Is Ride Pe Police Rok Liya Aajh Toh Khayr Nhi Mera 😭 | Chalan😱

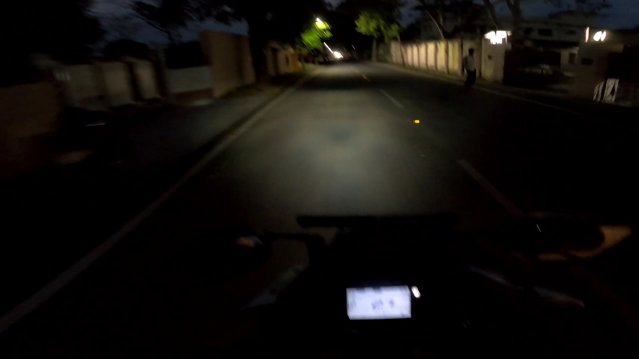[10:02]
आज गोप्रो के साथ मानते कि गोप्रो के लिए लाइट चाहिए बट जो लाइटिंग लगा है ना वो खतरनाक टाइप से अभी आप
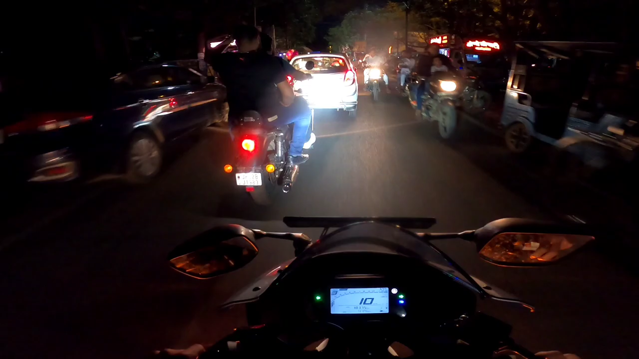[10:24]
सब इस टाइम के और भी खतरनाक मिलेगा विकोज लाइटे जो लगा है ना खतरनाक टाइप से अभी दिखाते आगे से अब बाइड
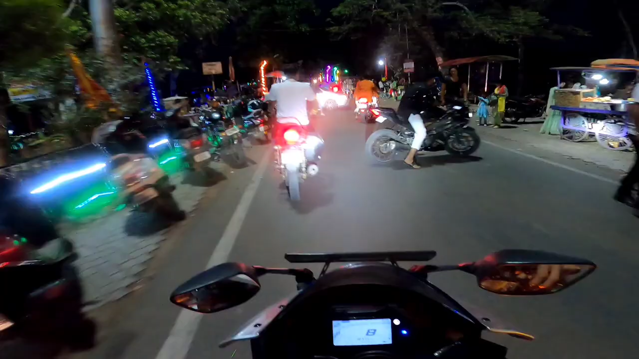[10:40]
नो इंट्री खोला है लगता है कि यहां खाड़ा करने जारे सर्थ